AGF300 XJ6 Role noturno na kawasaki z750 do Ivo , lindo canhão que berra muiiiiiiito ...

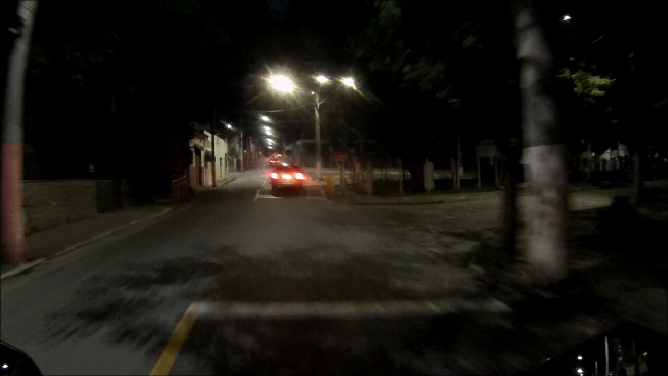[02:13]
nossa, muito, delícia, que delícia de moto, cadê o Ivo,
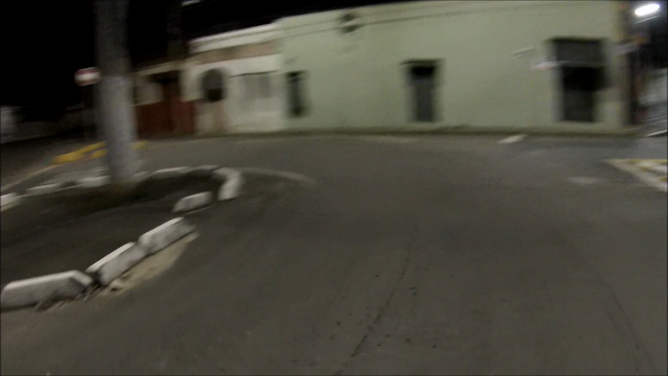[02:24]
Ivo, pô, aí tá eu esperando o Ivo agora e o Ivo não vem, ó,
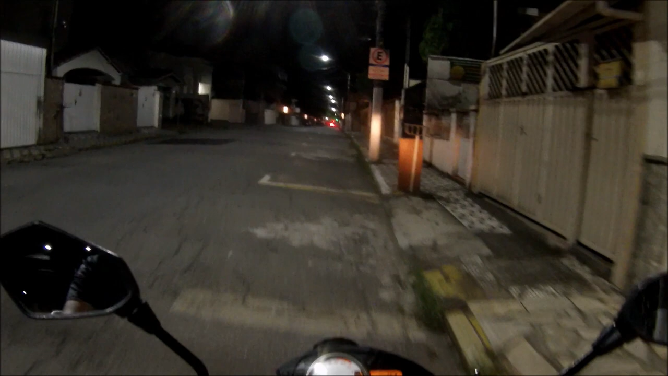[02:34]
sabe que o Ivo tá parado com a moto lá, ó,
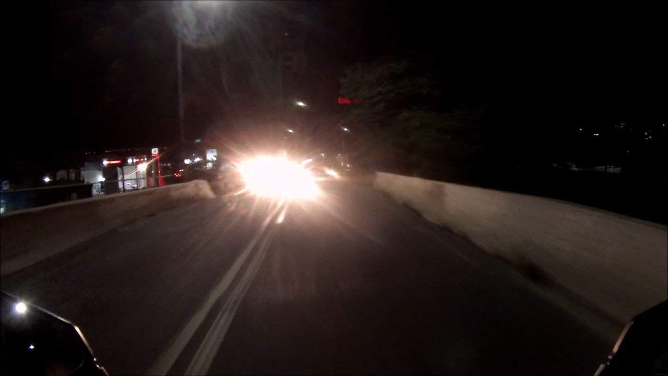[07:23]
Música Já andei, vou deixar lá na casa dele, não sei cadê o Ivo, meu Deus.
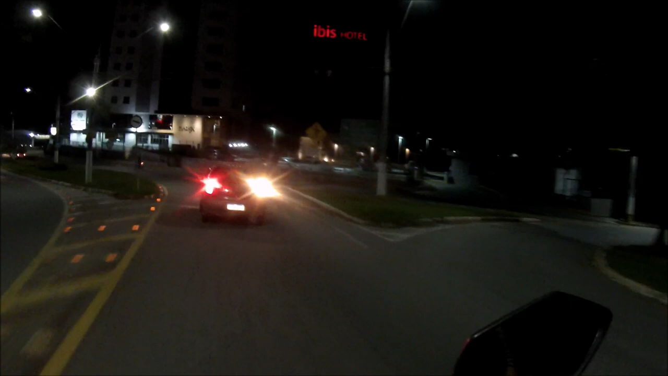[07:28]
Eu acelerei, saí na frente dele.
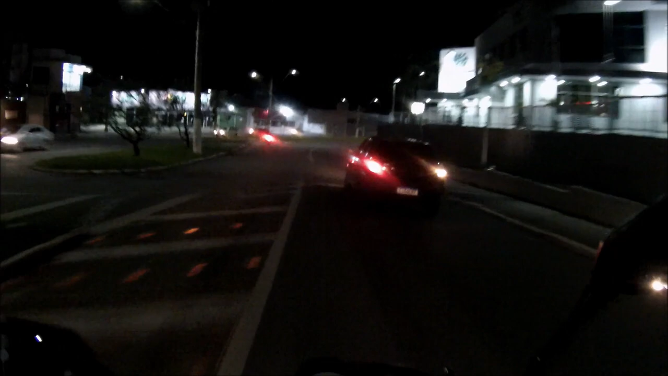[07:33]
Música Vou voltar lá, pegar o semáforo ali, eu volto.